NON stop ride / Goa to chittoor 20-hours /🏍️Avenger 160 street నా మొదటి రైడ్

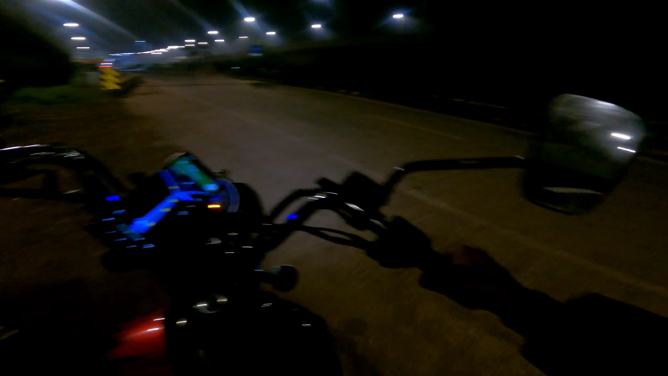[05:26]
ఓకే ఫ్రెండ్స్, నైట్లో వచ్చేసి మనకు అంతగా ఏమీ సరిగా కనిపించదు అనుకుంటున్నాను. సో మనం వచ్చేసి ఇంకా డైరెక్ట్గా ఇప్పుడు సరిగ్గా టైం వచ్చేసి
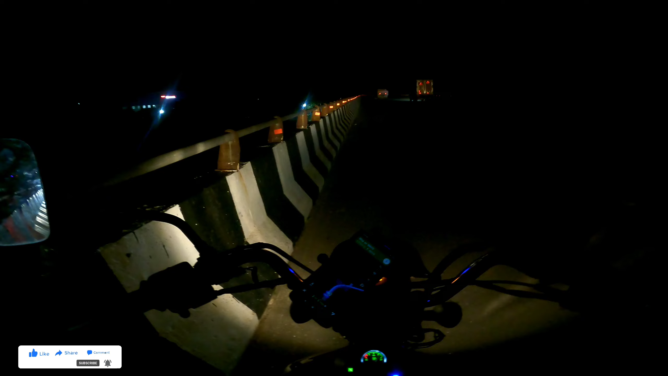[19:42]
చిన్న చిన్న చినుకులు అయితే స్టార్ట్ అయిపోయింది, వర్షం పడేట్టుగా ఉండాలి. సో ఇప్పుడు చూడొచ్చు మనకి ఇంకా వెళ్ళాల్సింది వచ్చేసి 130 కిలోమీటర్ మాత్రమే ఉంది. 2 అవర్ అయితే చూపిస్తూ ఉంది.